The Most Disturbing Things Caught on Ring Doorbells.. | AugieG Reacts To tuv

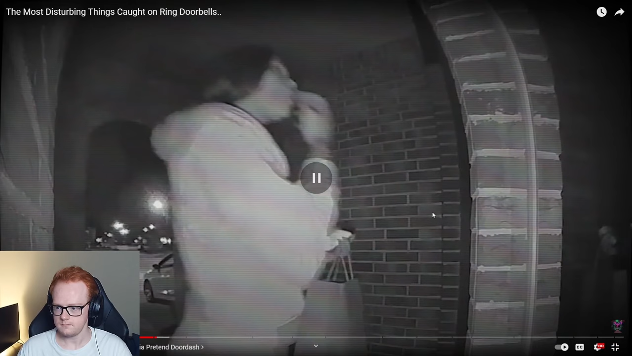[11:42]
this is why i don't order uber eats or or anything okay i don't i don't like that kind of stuff plus the food it just gets cold and you pay like a bunch of money for uh like five dollars for the delivery fee and then you're expected to pay a tip a couple of people attempting to invade a home in montgomery
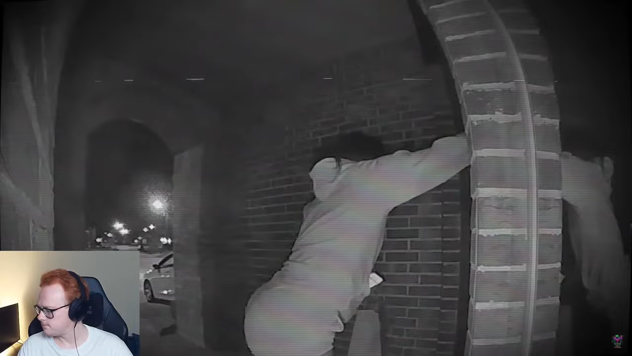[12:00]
county by using food delivery as a leeway as seen here a woman pretends to be a door dash delivery driver and repeatedly knocks on the door of the home which is located in the harmony subdivision area she looks like she's trying to see something on her phone and then goes back to knocking even attempting to peek inside the house all this while four people try to break in through the backyard and they can be seen oh my god at some point now fake delivery burglaries are already scary by themselves but what's really creepy about the situation
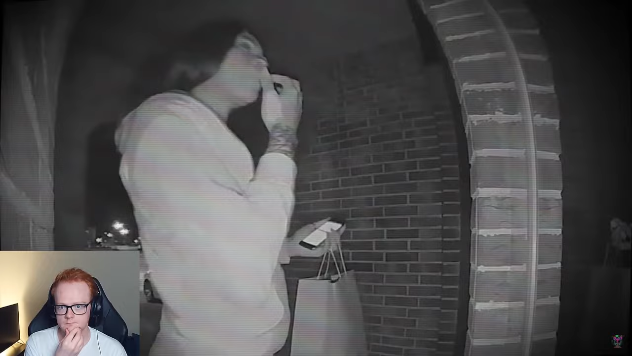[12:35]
told the media that it had been just her and her nephew inside and they even heard the commotion outside while the whole thing was going on she was also able to identify the female suspect as having a large flower tattoo on her right thigh and a floral one on her wrist too this can be seen on the ring camera as well now while the group apparently caused some damage to the external part of the home they never managed to get in and witnesses said they drove off in a dark colored sedan the homeowner's sister-in-law also emphasized look at these fucks take anything they sure took away the peace and sense of security that had been there before the incident also left neighbors spooked
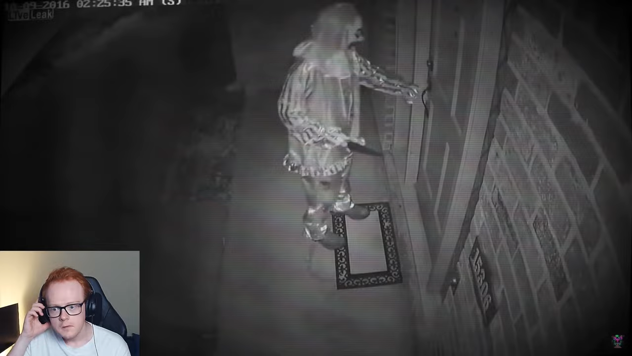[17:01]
original poster attaching the caption this morning i noticed my gate was open i checked my surveillance cameras and found someone in a clown costume was trying to get into my house i'm sure we would all be dead today if he was able to get in this happened at around 2 25
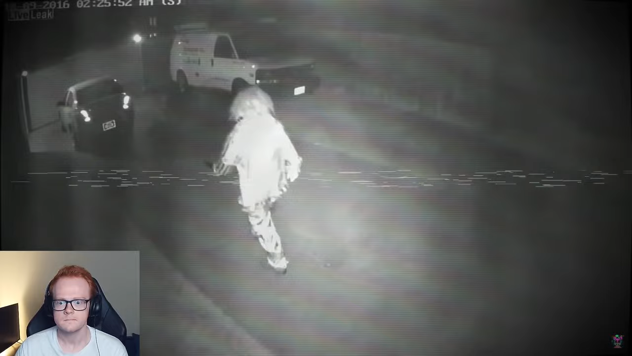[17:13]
am and just as in the first video the clown here is carrying a weapon a knife that is clearly visible to the camera they tried the first door before walking around and trying a different door then a gate dude and